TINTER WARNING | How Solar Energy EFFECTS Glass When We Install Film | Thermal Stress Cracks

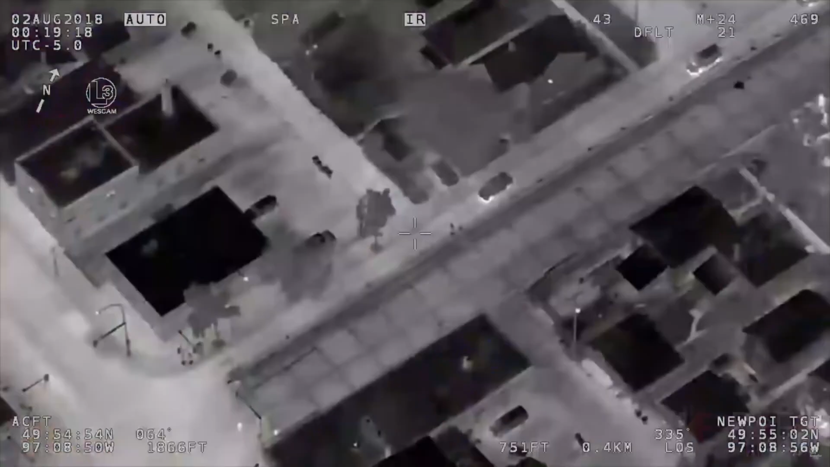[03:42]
the visible light is low so you know the light
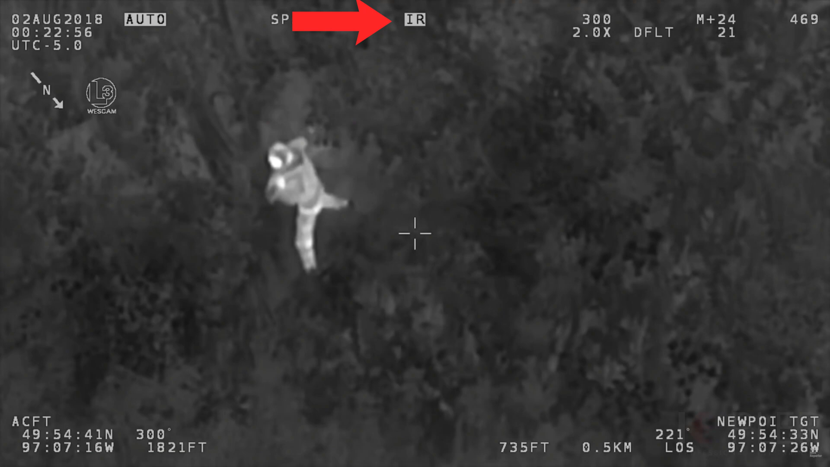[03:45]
source that we use and if they can't see a suspect hiding
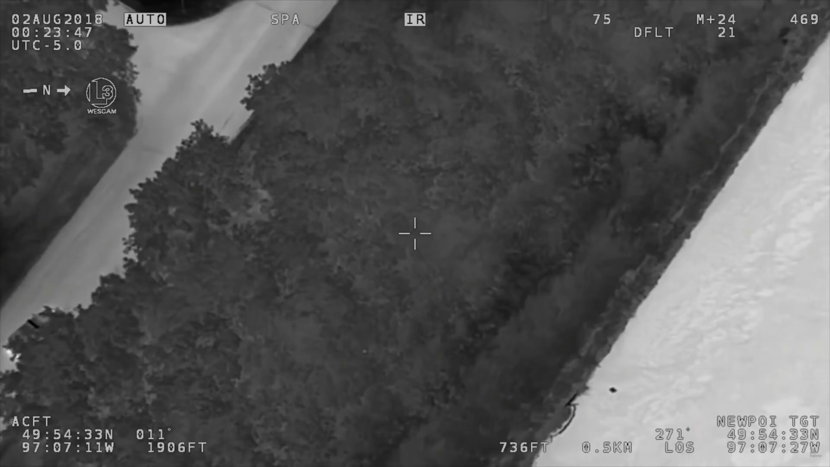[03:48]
in the woods for instance and they
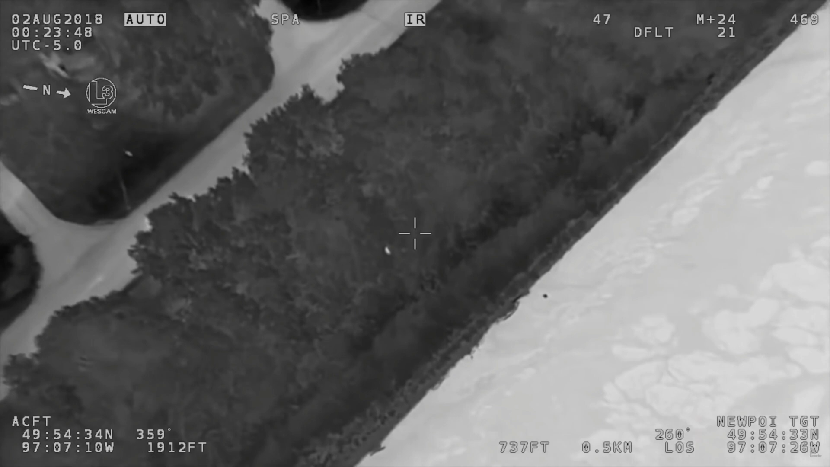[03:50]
can turn on the infrared cameras and see infrared rays instead of visible light and this
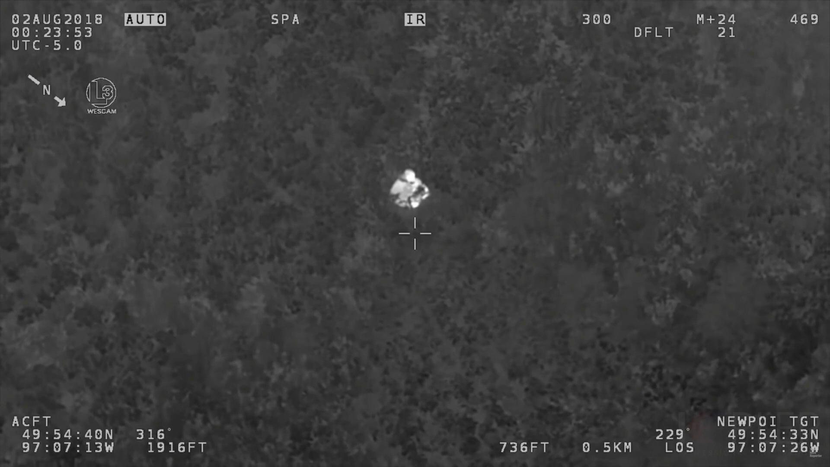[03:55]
is basically what is giving off heat so they can see thermal heat.